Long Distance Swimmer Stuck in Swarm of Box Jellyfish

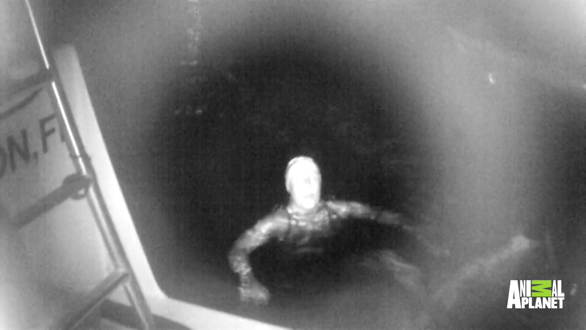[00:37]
The jellyfish? Yes! Many of them! Come on! Come on! Wow!